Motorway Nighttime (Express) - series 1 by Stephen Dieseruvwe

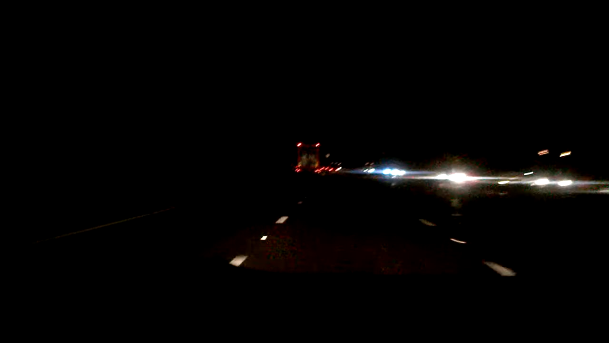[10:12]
animals in question in safeguard gap because of the light effect there so for some while you will see that there will be no street lights but I we are not going to switch up this discussion until we will get another set of lights so that you will know that because of the forehead zone that is why the street lights you know had to go out and the man in the right-hand lane has overtaken because it is there now we can see in front of us all the cars